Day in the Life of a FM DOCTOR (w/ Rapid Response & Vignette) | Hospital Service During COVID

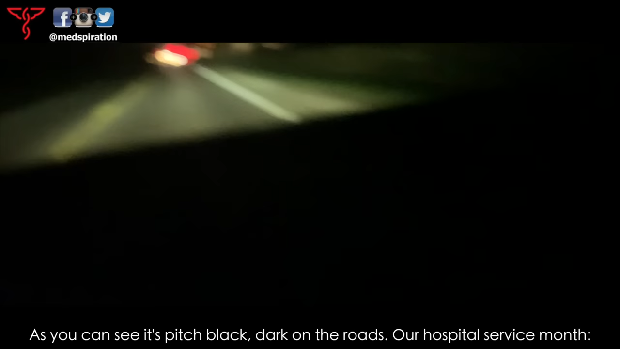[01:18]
As you can see, it's pitch black, dark on the roads.